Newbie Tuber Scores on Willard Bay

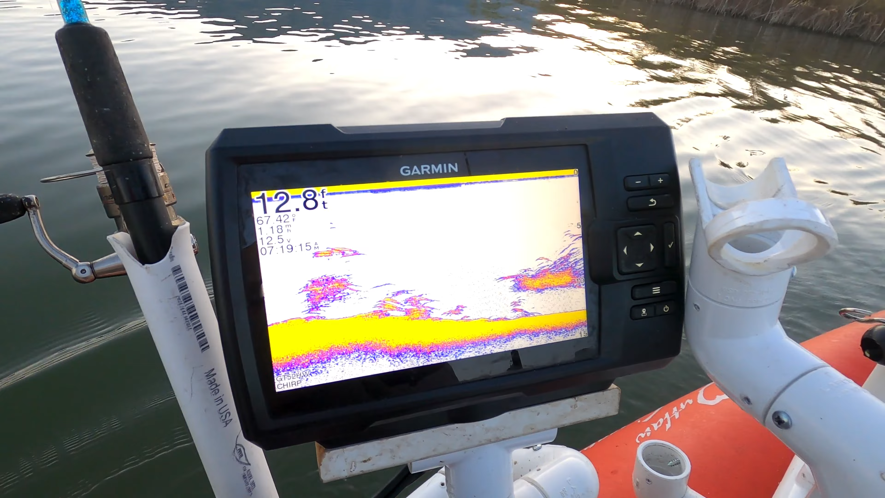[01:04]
On screen: depth 12.8 ft
inside is 67.43 probably a couple of degrees warmer on the outside but at least it's getting down right here inside the harbor you can see both some shad and some bigger fish that are in here
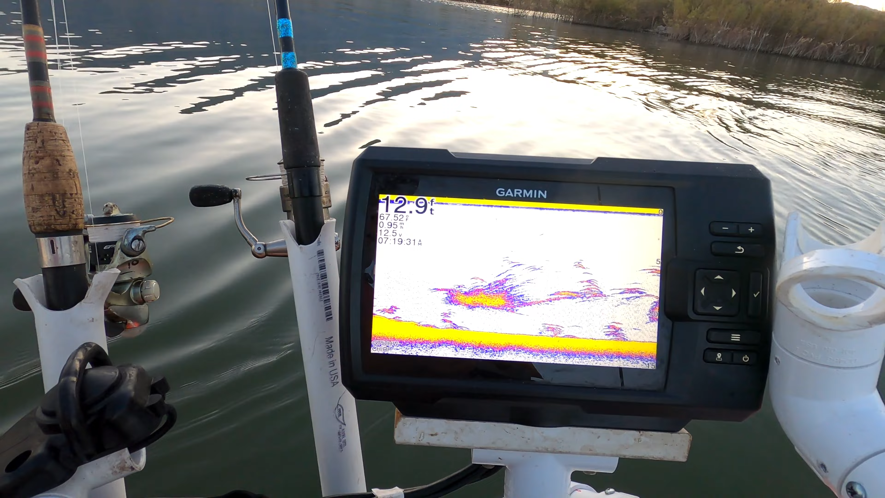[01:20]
On screen: depth 12.9 ft
chasing them evidently so hopefully there's a lot of fish out where we're going and now we can get a few
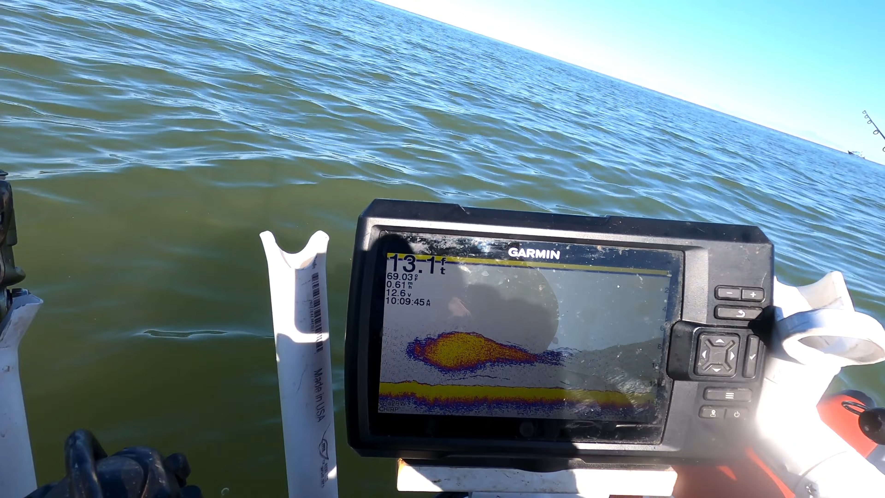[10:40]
On screen: depth 13.1 ft
that's what a lot of shad look like on the sonar
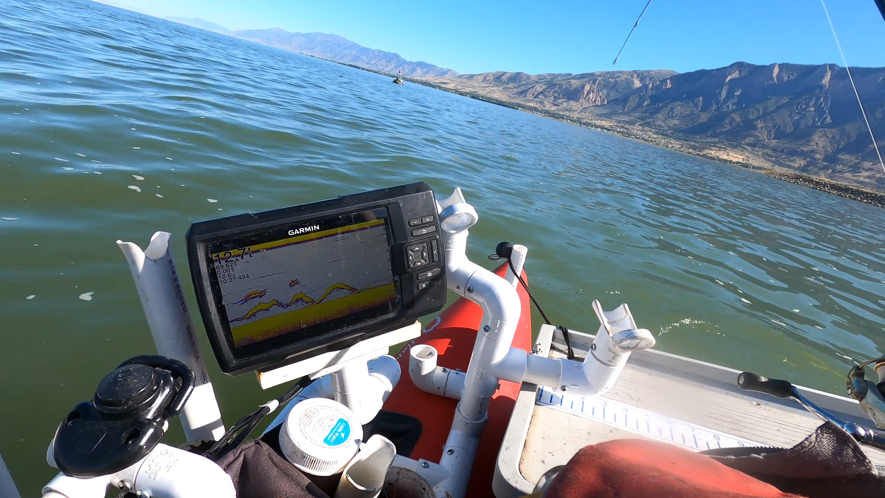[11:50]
and looking down at my sonar i'm seeing a lot of fish on sonar right now too now let's get back to the action at hand here see if we can get this dude to come crawl in the net